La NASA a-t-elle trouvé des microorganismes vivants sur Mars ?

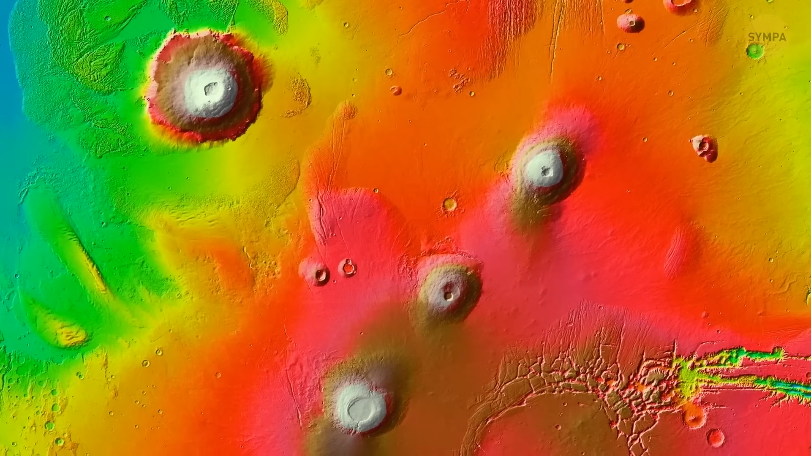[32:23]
Selon une théorie, une chaîne de volcans, dôme de Tarsis, située à l'autre côté de Mars, celle qui comprend Olympus-Montz, a courbé la croûte martienne depuis le côté opposé de la planète. Cette puissante force a provoqué des fissures dans la croûte et mis en mouvement les énormes quantités d'eau qui se trouvaient sous la surface.
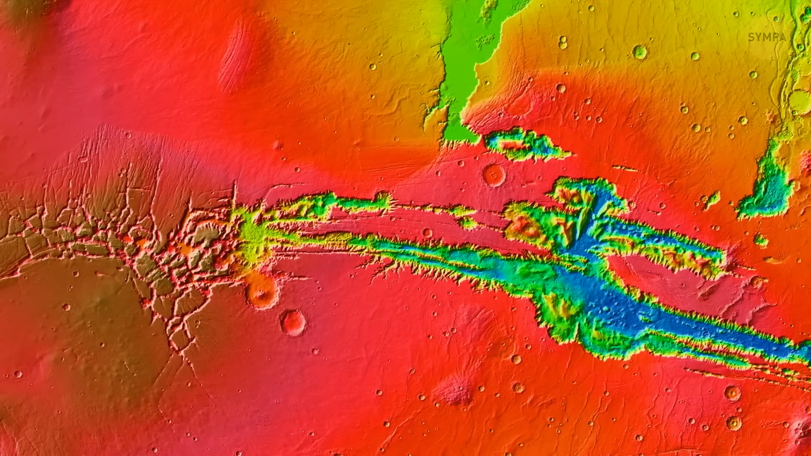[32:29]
Cette eau a ensuite émergé et a sculpté la roche. Cette force a aussi animé les glaciers.